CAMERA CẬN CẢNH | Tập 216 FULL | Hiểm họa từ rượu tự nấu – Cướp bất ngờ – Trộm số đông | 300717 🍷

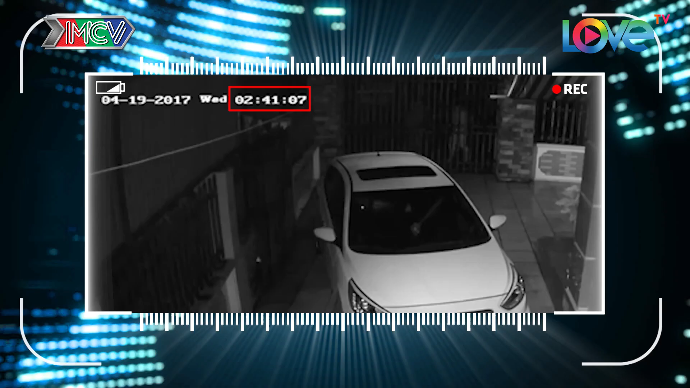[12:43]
Đồng hồ huyến thị gần 3 giờ sáng. Trong sân của một ngôi nhà có một chiếc xe ô tô màu trắng đổ phía ngoài và 3 chiếc xe gắn máy dần bên trong. Bên ngoài cổng rào có rất nhiều người đi qua đi lại, lắp ló và đứng trước cổng của ngôi nhà. Chuyện gì đã xảy ra?
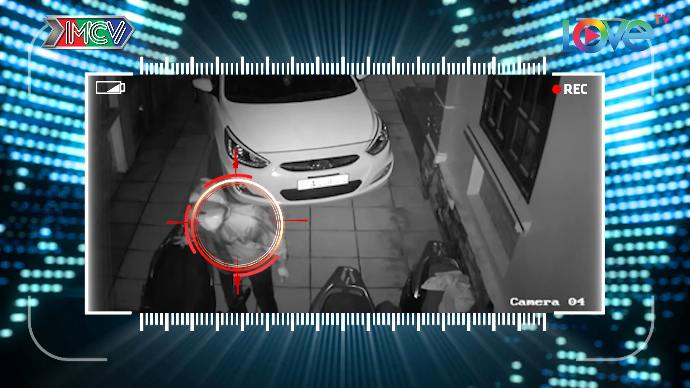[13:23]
Sau một lúc xem xét tình hình, hãng đang cố tình tìm lối ra để dắt trợm 3 chiếc xe máy vì chủ nhà đã cố tình đổ xéo chiếc xe ô tô để chắn lối đi. Hãng dùng sức đẩy chiếc ô tô sang một bên nhưng không được. Lời hoay một hồi nhưng vẫn không thể di chuyển chiếc xe.
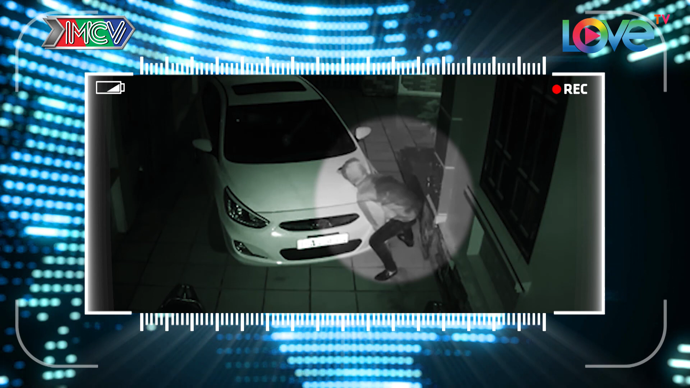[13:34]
Hãng tiến ra phía cổng để bàn luận với những tên đồng bọn còn lại. Cuối cùng, hãng cùng đồng bọn tiến lại phía cửa rào để tìm cách mở khóa.